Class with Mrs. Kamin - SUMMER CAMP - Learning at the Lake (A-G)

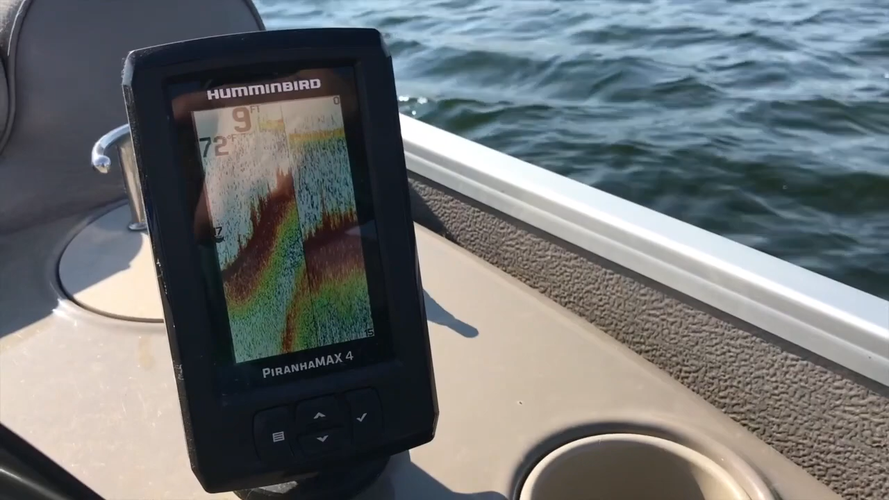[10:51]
It tells how deep the lake is. It's also a fish finder. Look at all those fish. Do you see the numbers?
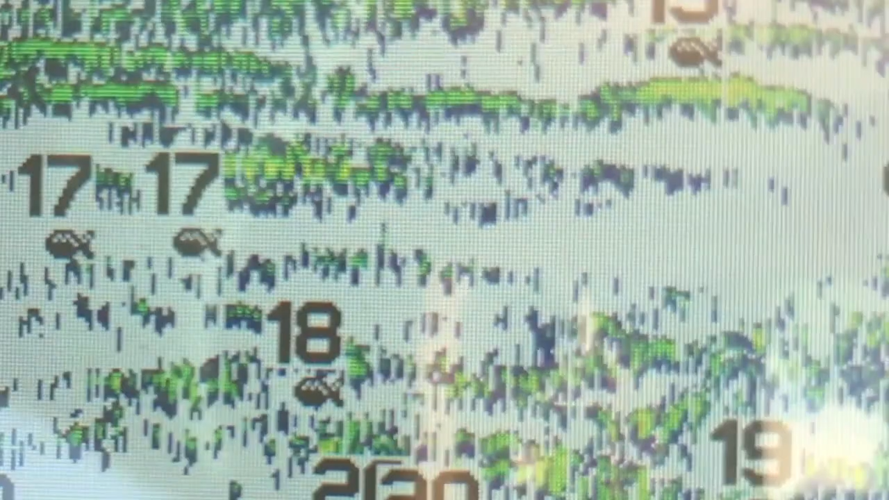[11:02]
That tells how deep the lake is where that fish is. Here comes some more.